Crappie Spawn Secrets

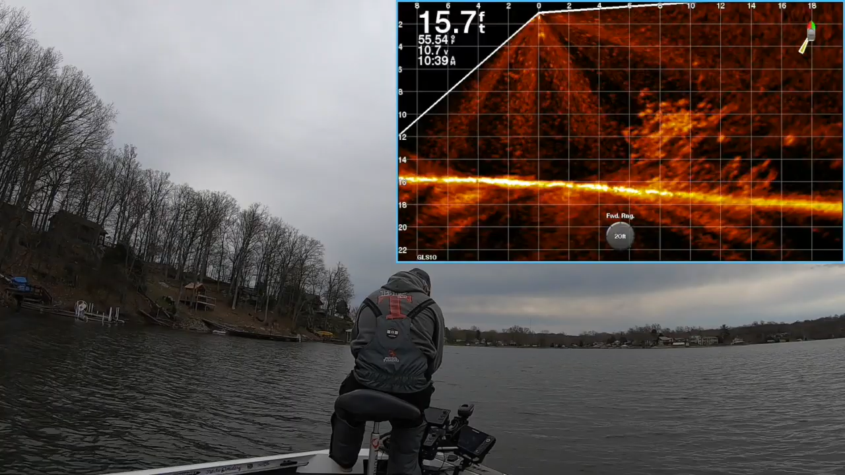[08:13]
On screen: depth 15.7 ft, water 55.54°F
i saw that on active captain right there oh that fish looks bigger than it it is look how small that guy is